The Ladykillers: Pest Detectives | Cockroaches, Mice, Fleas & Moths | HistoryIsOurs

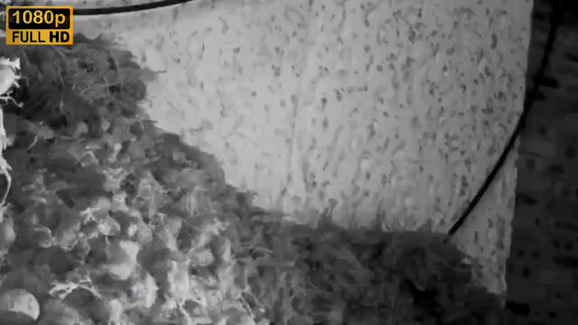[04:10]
Rats are nocturnal, so Angela's night vision cameras should reveal the true extent of the scourge. Are you ready for this?
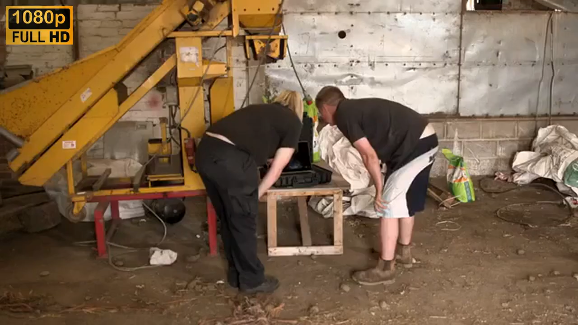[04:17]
Yeah, let's see how many we got.
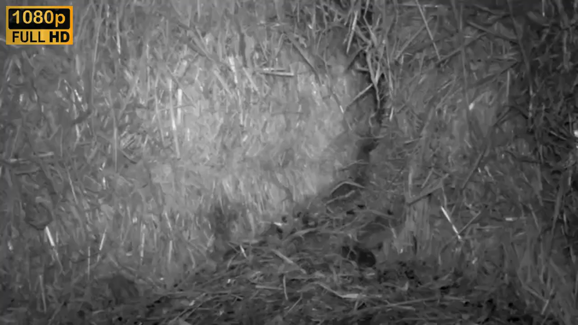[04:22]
You see all the eyes, look? Yeah.
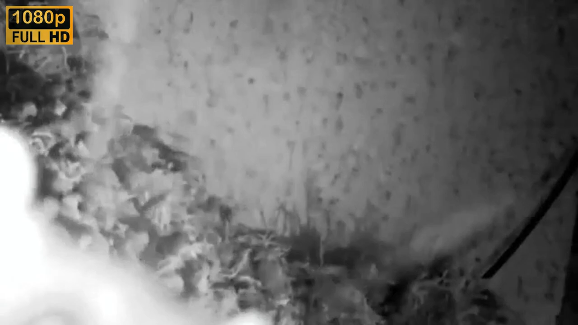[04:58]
I would say there's a good 50 to 100 rats here.
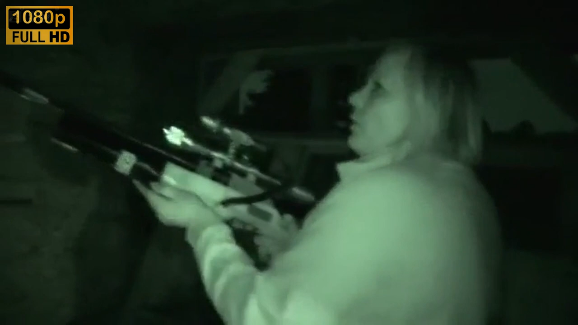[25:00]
Right behind you. There's two there, look. Yeah. Right. Yeah, on that ledge. You want me on it? You take that,
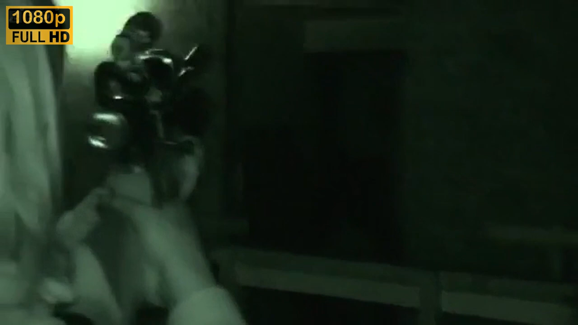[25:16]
Angela's gun-mounted light has a red filter,
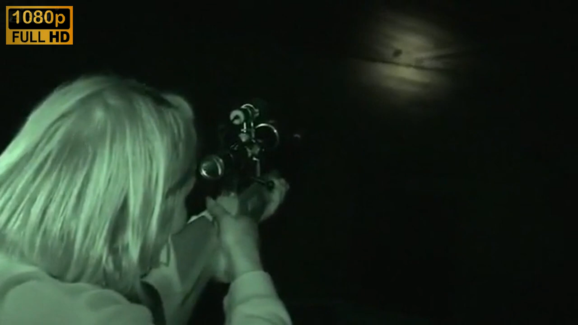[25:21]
which is less visible to pigeons and less likely to startle them into hiding. Gotcha. Got it. They're so bloody devious. They're hiding. We've got quite a few, I think 10 or 12.
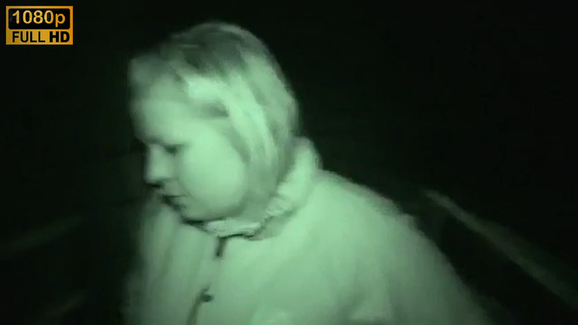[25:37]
The team leaves the Peel Tower to investigate the opposite side of the castle.
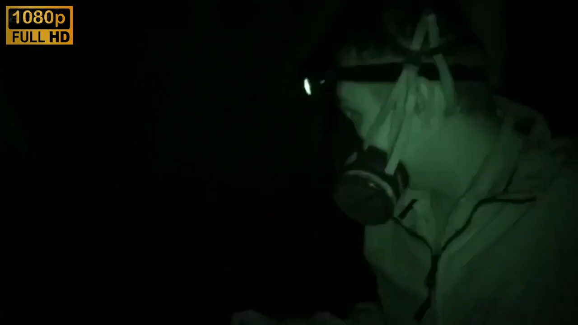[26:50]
Then, Tim and Janet spot a hole.
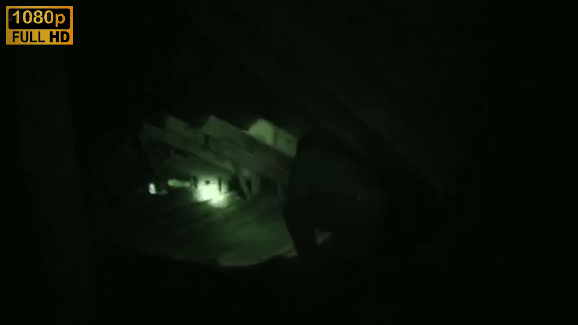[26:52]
This is an entry point. This is how they're getting in.
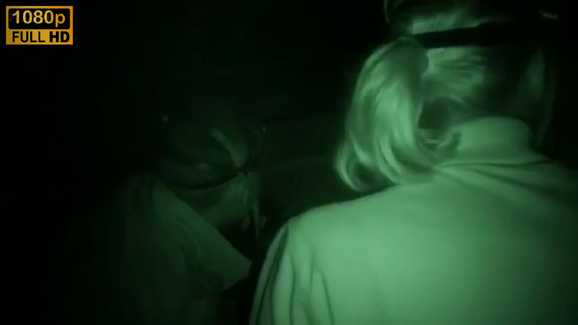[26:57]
The position of the hole makes it almost impossible to reach.